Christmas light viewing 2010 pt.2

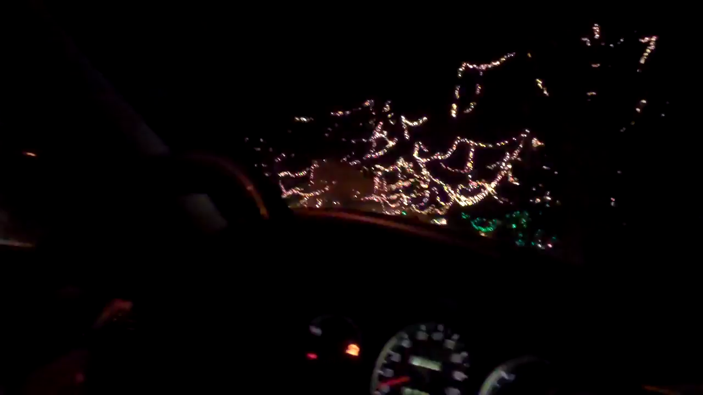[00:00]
Okay, so I kind of take back what I said about all of Cornwall, because these people did fucking Christmas right.